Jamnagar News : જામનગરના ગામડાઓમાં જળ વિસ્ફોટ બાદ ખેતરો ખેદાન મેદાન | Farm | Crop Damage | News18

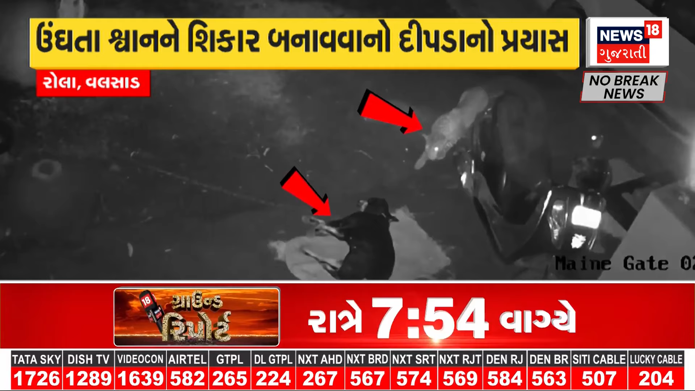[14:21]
બાદમાં કોઈને ખબર નવ બડે તેમ ફરા� પડી ગે શારમાં આરધી રાતે લગે કેપરાને
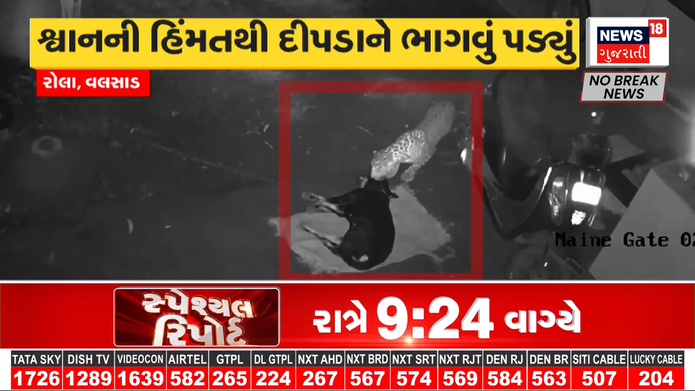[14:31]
પાલ્તુ
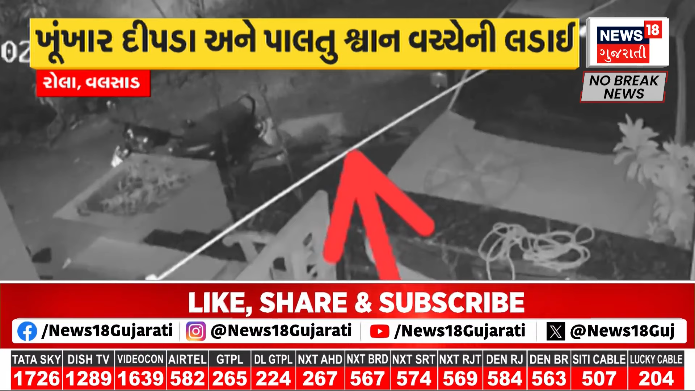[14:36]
શ્વાં વજ્ચે લડાય થઈ પણે વફાદાર શવાને કુંખ
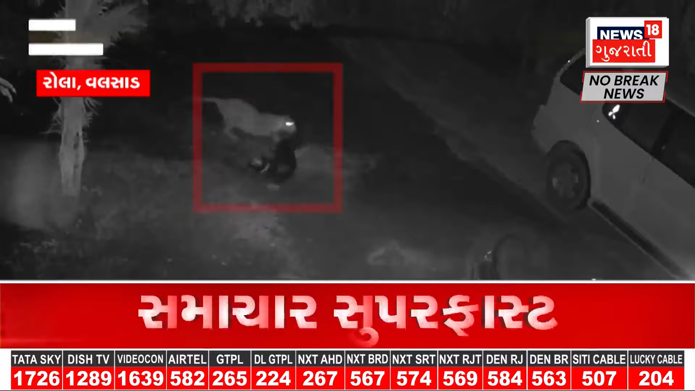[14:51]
પરીવાર જનો ઉઠી ગાયા બાદ તપાસ કરતા લોકો પણ એક્ટાય થાય આંને વણ વિભાગ ને જાંદા